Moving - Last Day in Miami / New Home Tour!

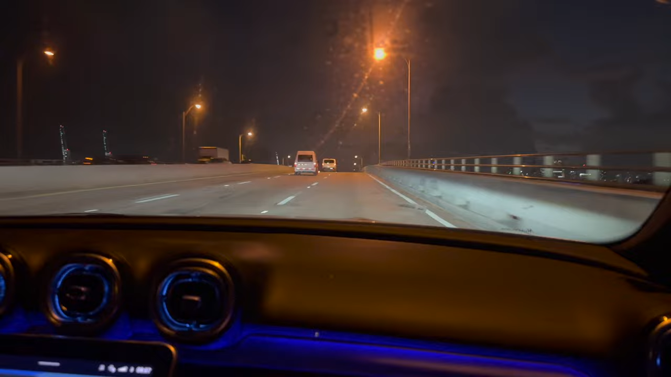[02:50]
About that. And we had the baby too, so you know how it is with toddlers. So now this is opposite way. So now we're heading back home, going back downtown from the beach. You see all of the lights. You see the views, okay. I'll miss this.
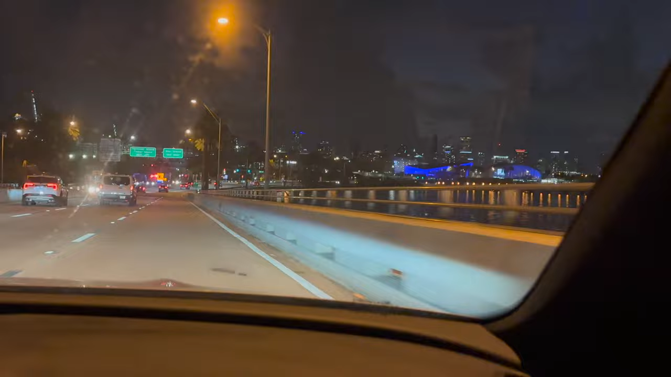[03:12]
And then you can see, now you can see the mansions. Like you see one that's illuminated right there.
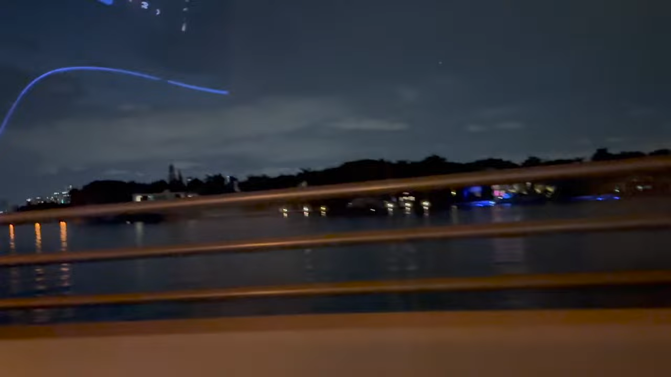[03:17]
Yeah, they're very cheap. Trying. Very cheap, 20 million, 30 million. I don't know if they cost that much.
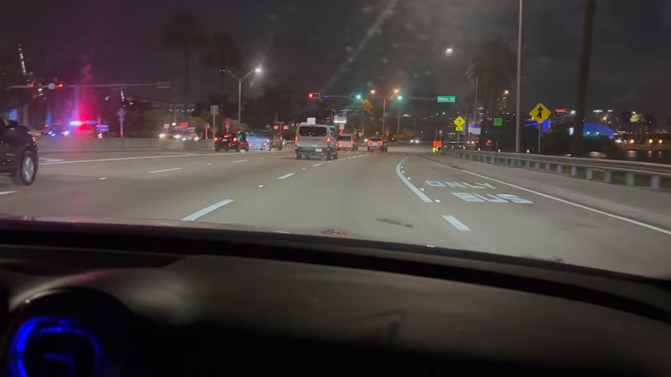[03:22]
Shiloh is back there talking. Yeah, so over here to the left, this blue light, that is the Norwegian Cruise Line's headquarters.